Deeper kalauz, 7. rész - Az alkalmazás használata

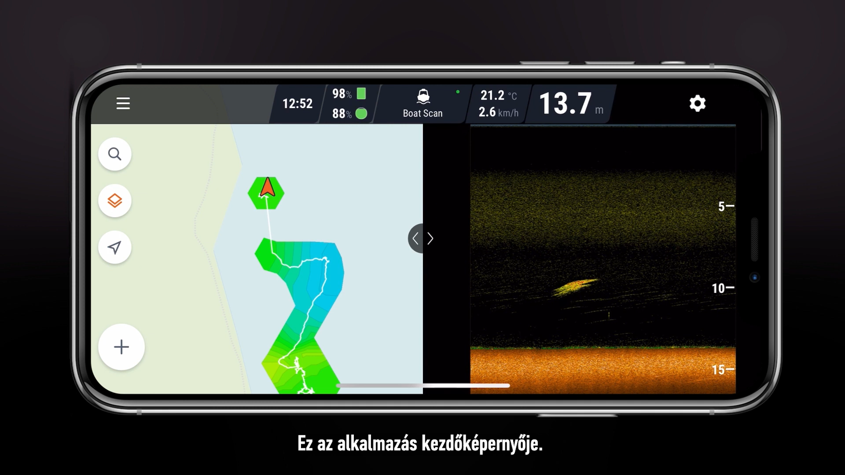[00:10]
On screen: depth 13.7 m, water 21.2°C, speed 2.6 km/h
At the top, you can see the time, phone and sonar battery levels, water temperature and current depth.
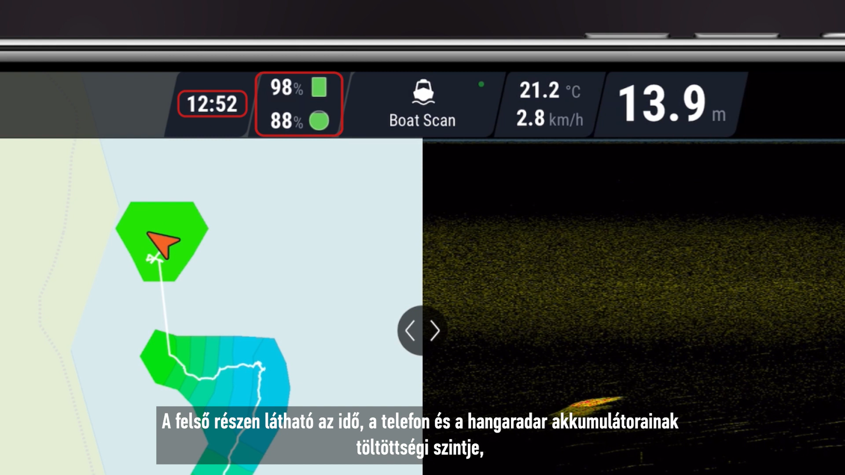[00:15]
On screen: depth 13.9 m, water 21.2°C, speed 2.8 km/h
In the very middle, you will see the status of your sonar.
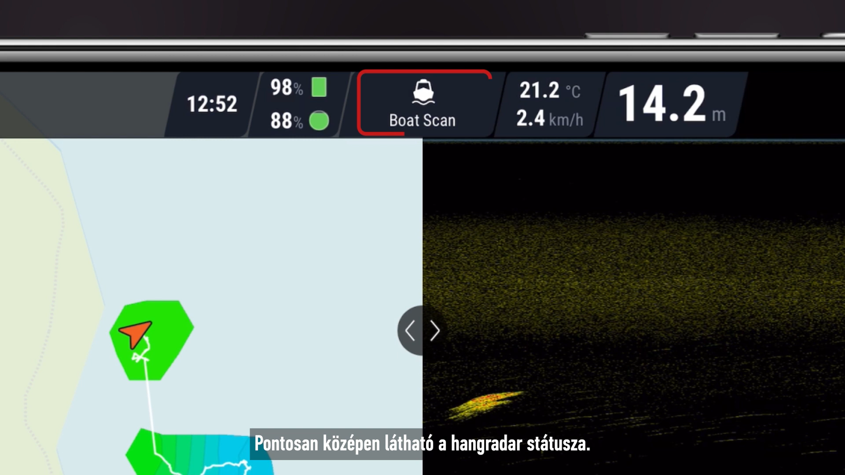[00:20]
On screen: depth 14.2 m, water 21.2°C, speed 2.4 km/h
Pressing on it will allow you to pause your scanning session or begin a new one using the mode of your choice.
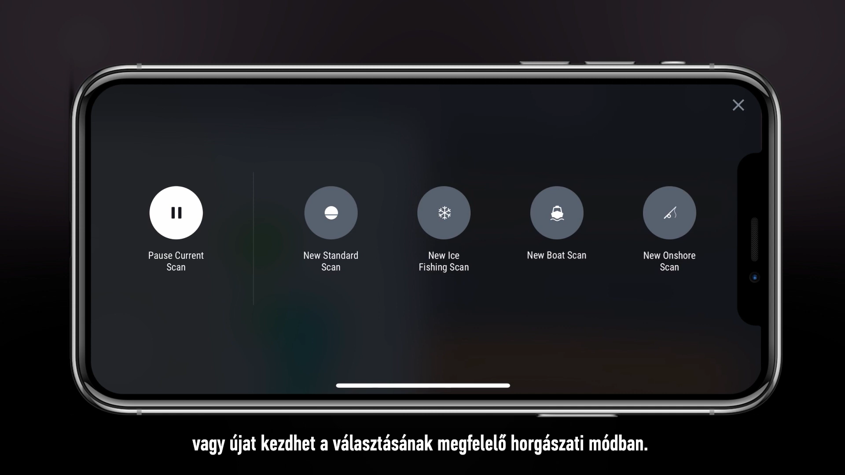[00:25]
Let's open the sonar settings and begin with the fishing modes.
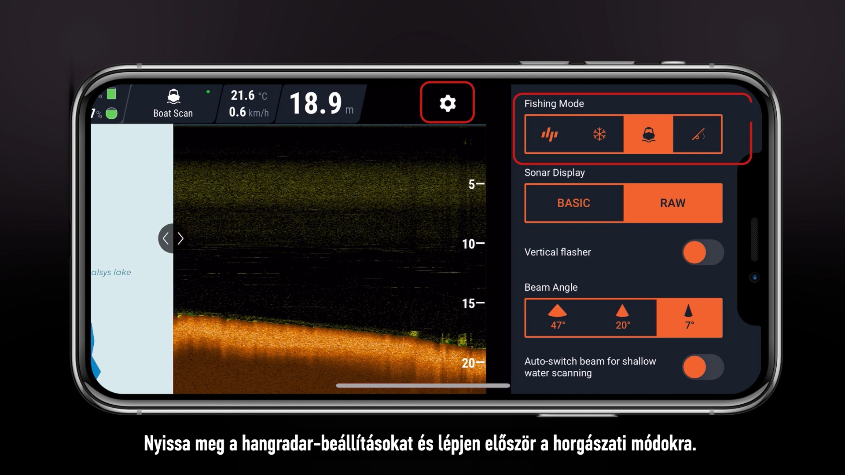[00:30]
On screen: depth 18.9 m, water 21.6°C, speed 0.6 km/h
Standard mode is the most basic of the four and will only provide sonar readings as you scan the water.
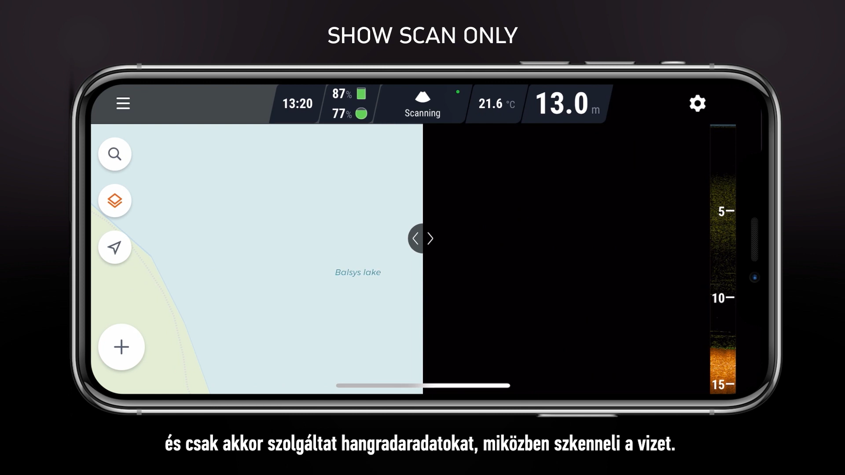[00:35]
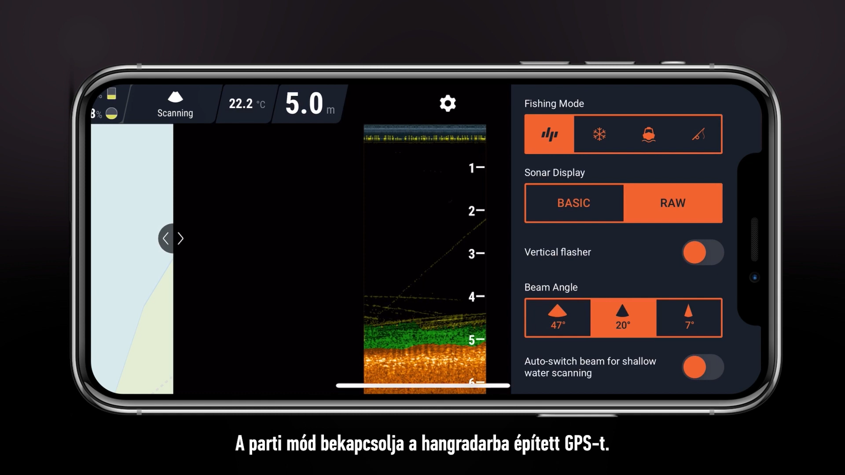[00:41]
On screen: depth 5.0 m, water 22.2°C
Onshore mode will turn on the GPS inside your sonar.
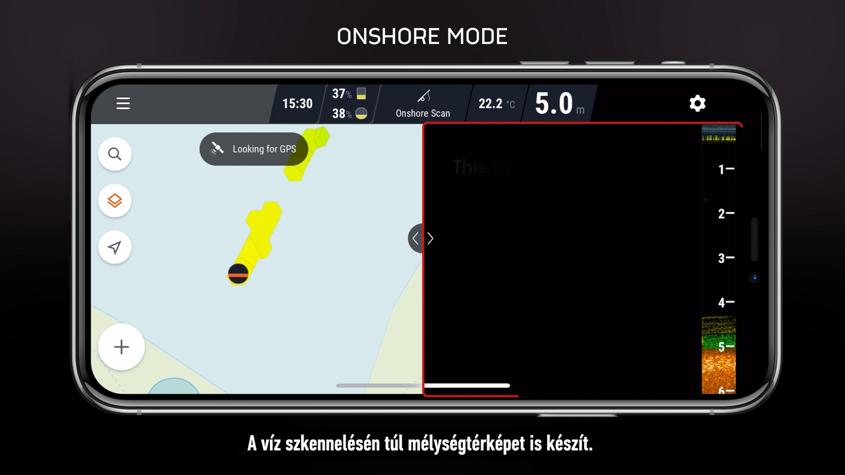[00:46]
On screen: depth 5.0 m, water 22.2°C
In addition to scanning the water, it will also draw a depth map.
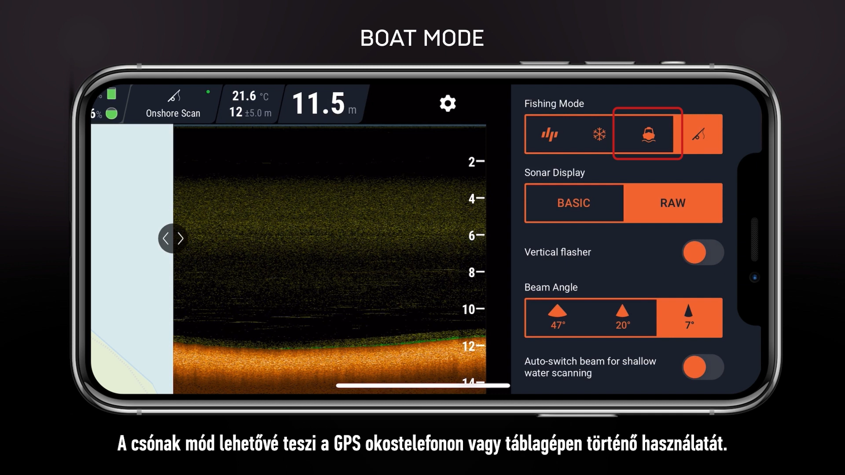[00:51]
On screen: depth 11.5 m, water 21.6°C
Boat mode will enable the use of GPS on your smartphone or tablet. It will scan the water and also draw a depth map.
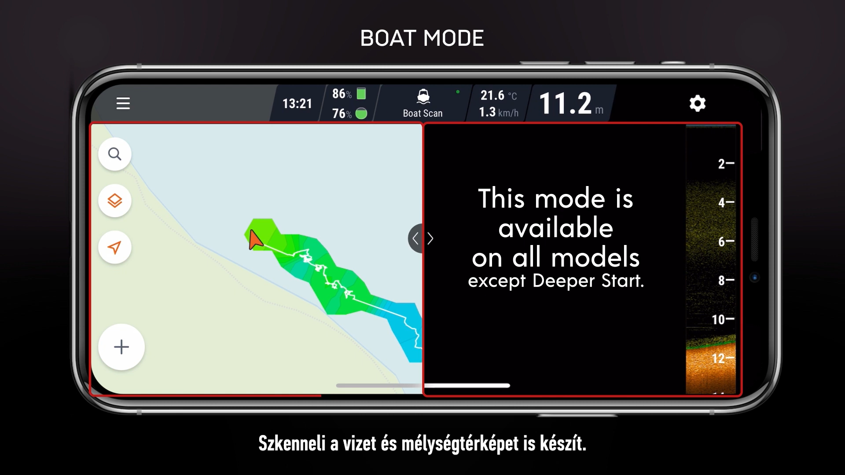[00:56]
On screen: depth 11.2 m, water 21.6°C, speed 1.3 km/h
Ice fishing mode will provide additional options.
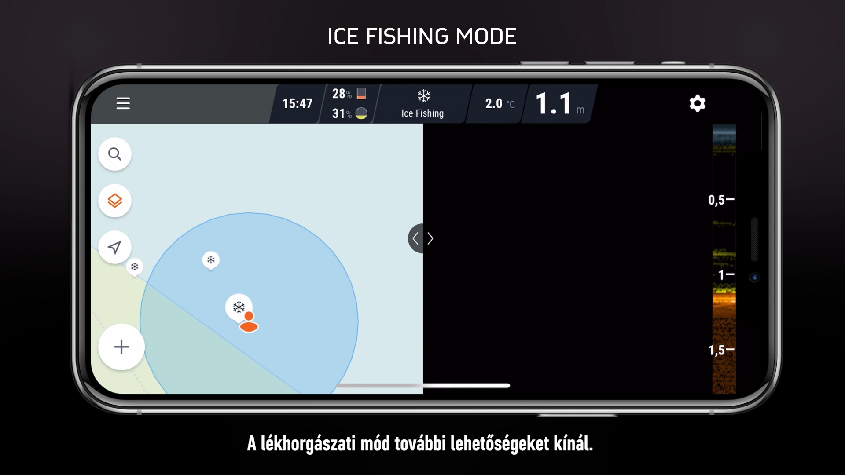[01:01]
On screen: depth 1.1 m, water 2.0°C
On the right, you will see the usual display of sonar readings.
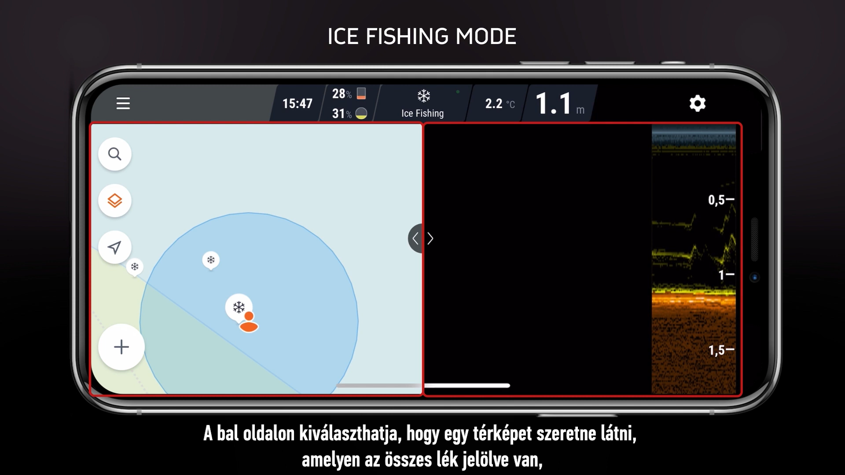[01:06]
On screen: depth 1.1 m, water 2.2°C
On the left, you can choose between a map that will mark all your ice holes or the traditional ice flasher display.
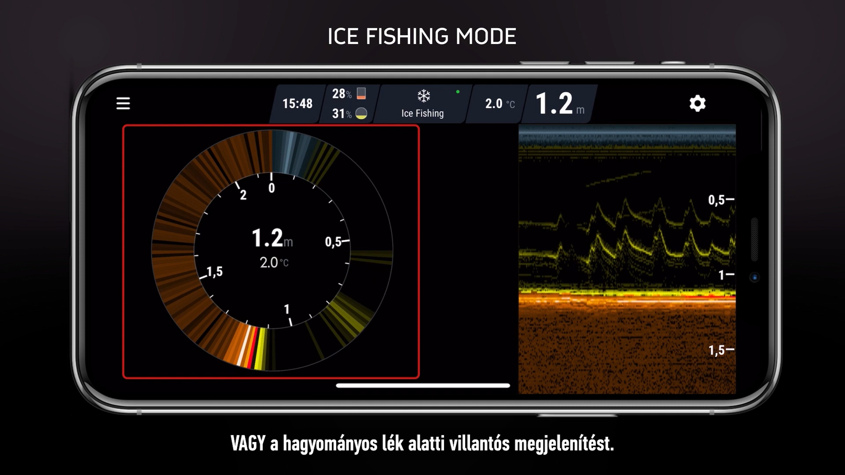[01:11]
On screen: depth 1.2 m, water 2.0°C
Sonar display changes the way sonar readings are shown.
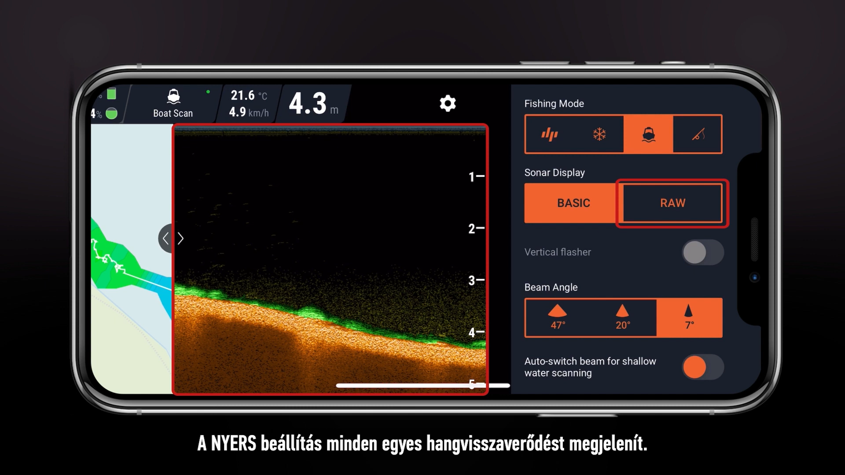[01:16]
On screen: depth 4.3 m, water 21.6°C, speed 4.9 km/h
RAW shows every single sound reflection.
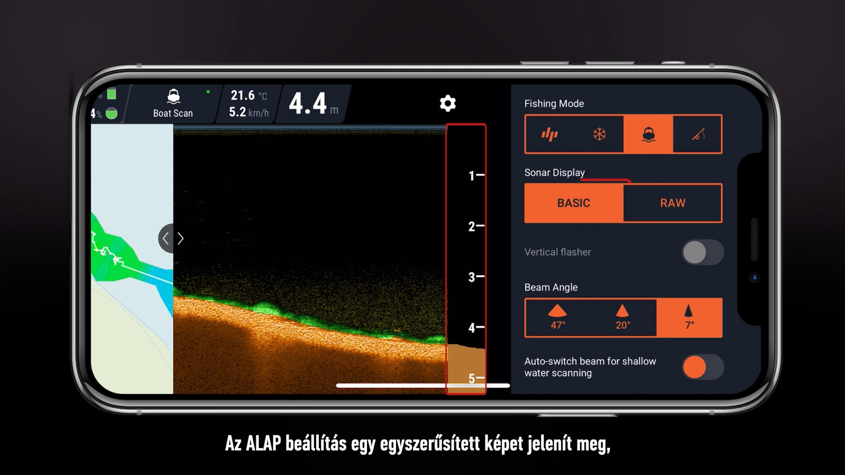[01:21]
On screen: depth 4.4 m, speed 5.2 km/h
Basic will provide a simplified image showing only the bottom contour and fish icons.
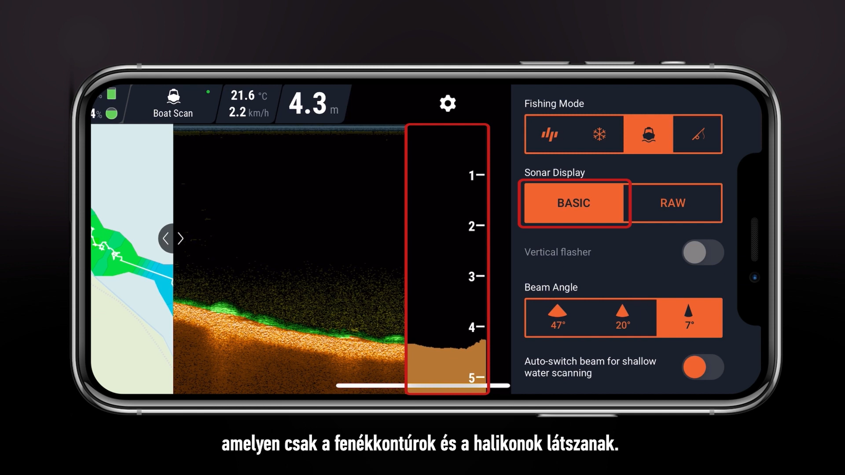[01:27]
On screen: depth 4.3 m, water 21.6°C, speed 2.2 km/h
Vertical flasher adds an additional display of sound reflections being received at present.
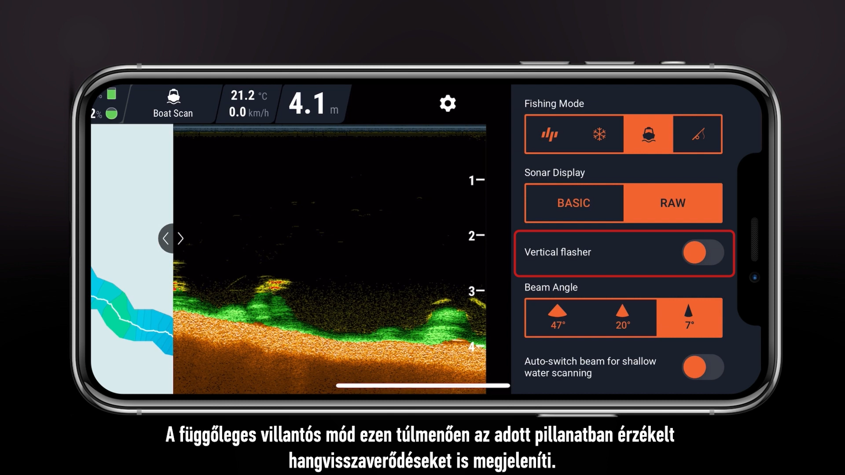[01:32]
On screen: depth 4.1 m, water 21.2°C, speed 0.0 km/h
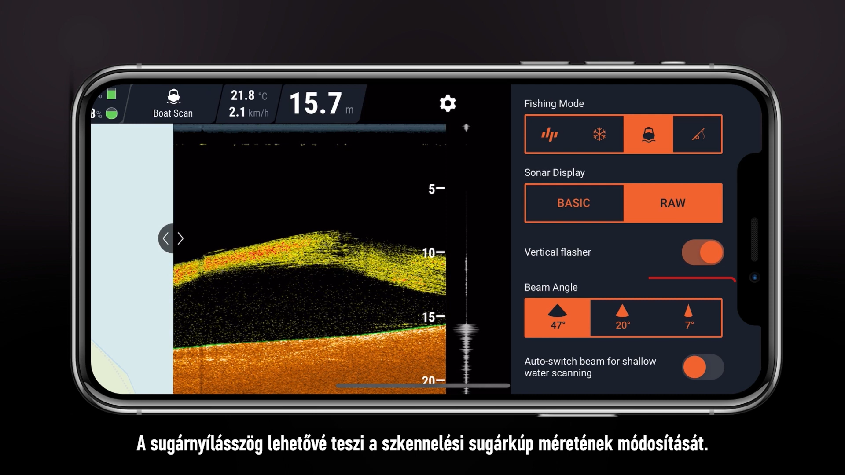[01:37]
On screen: depth 15.7 m, water 21.8°C, speed 2.1 km/h
Beam angle allows you to change the size of the scanning cone.
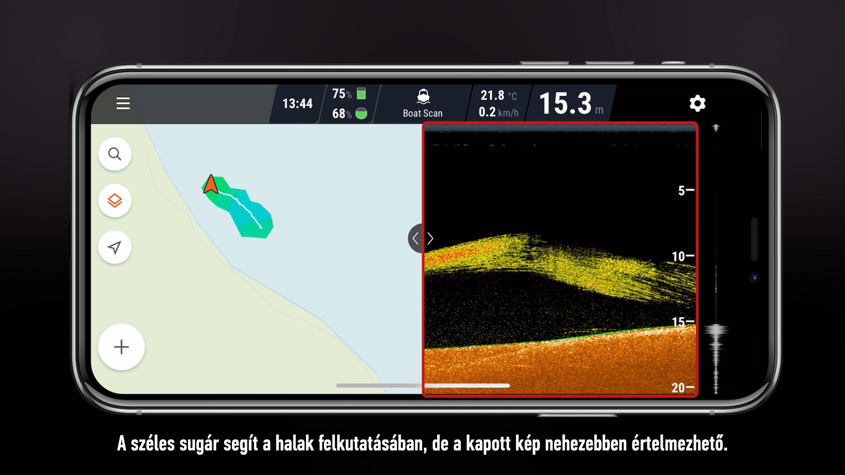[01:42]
On screen: depth 15.3 m, water 21.8°C, speed 0.2 km/h
Wide beams are good for finding fish, but the image is harder to read.